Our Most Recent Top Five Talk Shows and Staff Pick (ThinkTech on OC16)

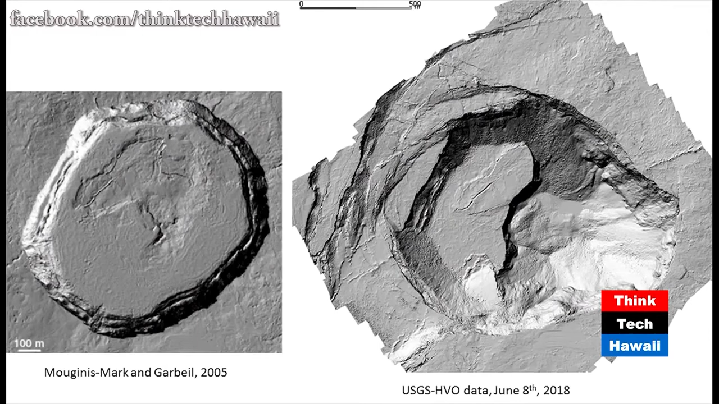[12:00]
This is a mosaic that was put together by, again, Scott Rowland at the Department of Geology and Geophysics at UH Manoa. And on the left, there is a satellite pictures of Halemaumau in 2000.